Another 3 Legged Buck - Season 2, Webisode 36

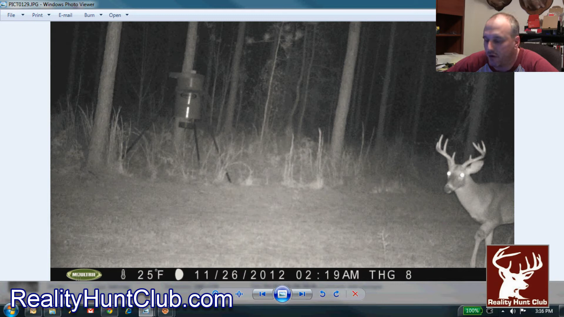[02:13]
Okay, back on November 26th, we first noticed this deer had a bum left leg. And as you can see in the picture, he's a real good two and a half year old nine point that we had, real good looking young up and comer.
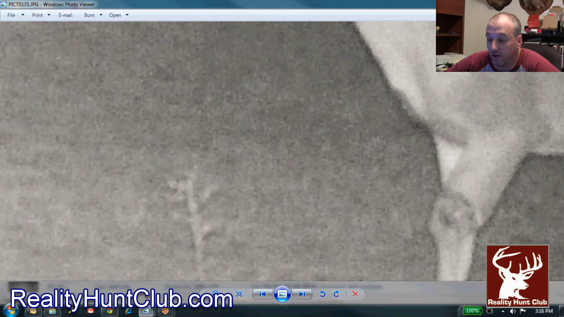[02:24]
But as you see in the pictures, it looks like he took a hole right here in that leg. Okay, so really disappointed about that. Well, you know, immediately we decided that we were trying to shoot this deer just to get him out of his misery, right? Even though I showed you a while ago that a three-legged deer can live for a long time, you know, and he can chase does for ruts and do all that kind of stuff. But, you know, worried about this deer fighting off infection.